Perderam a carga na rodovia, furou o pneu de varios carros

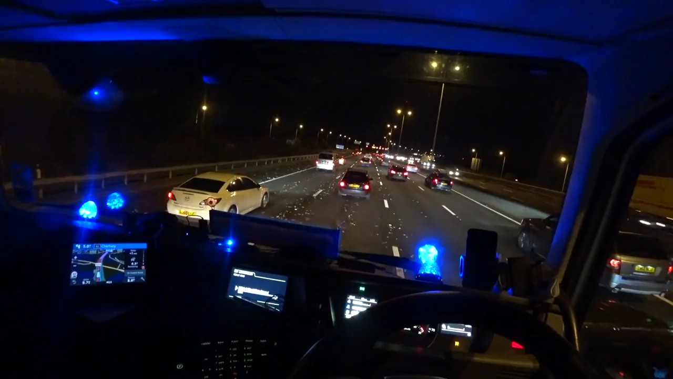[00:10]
Nossa! Caminhão que perdeu essa porra aí tá ferrado. Já esfecha aí pros caras virem limpar isso aqui, hein?
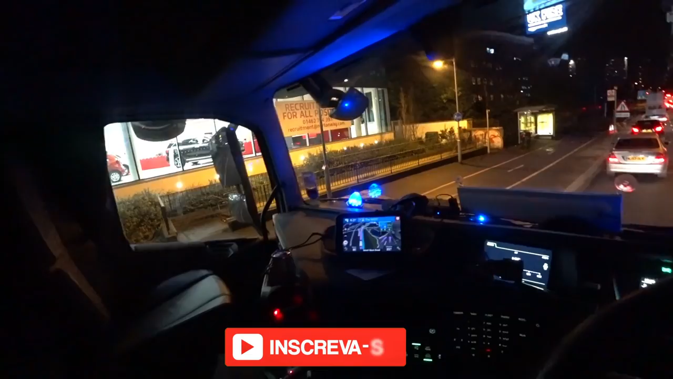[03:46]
Se ela quiser ser um vendedor da Kia, só bater aí, ó. Utilidade pública. Que é meio zoado ali, porque tem um semáforo ali, não sei. Aí depois tem uma rampa, né, que joga aqui pra essa de cima aqui.
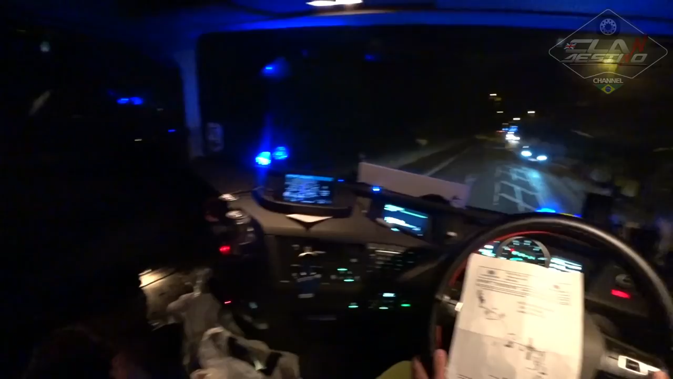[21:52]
Depois da ferrovia vai ter duas rotatórias, uma colada na outra à direita. Vambora. Velocidade aqui é 30 milhas. Se eu já vim aqui, eu não tô lembrado, não.
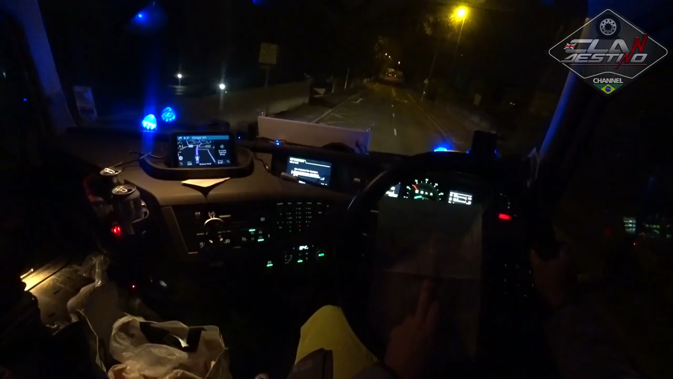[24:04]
Primeira rotatória esquerda, a direita, desculpa, e a próxima uma colada na outra direita, esquerda, direita. Uma pra cá, uma pra lá. Então vamos lá. Isso aqui é a direita. Feita. Chegou na próxima, a esquerda.